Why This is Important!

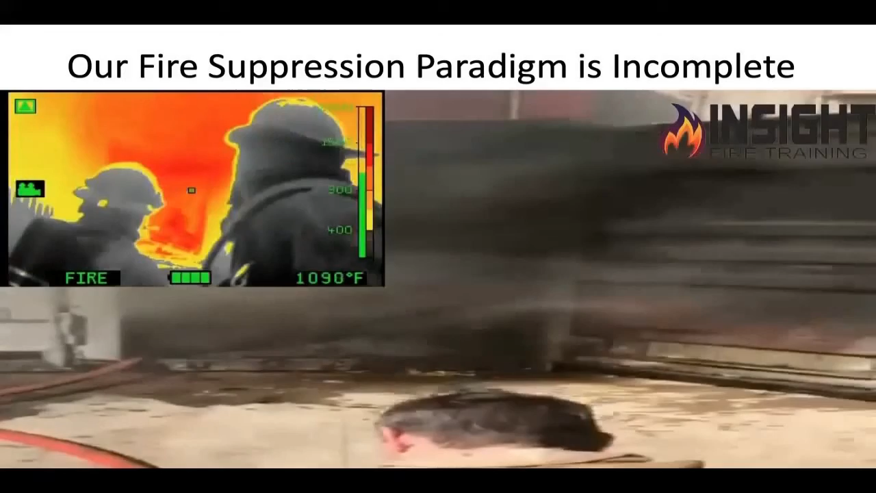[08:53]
On screen: spot 1090°F
want you to stop right here and look you see nothing with a human eye other than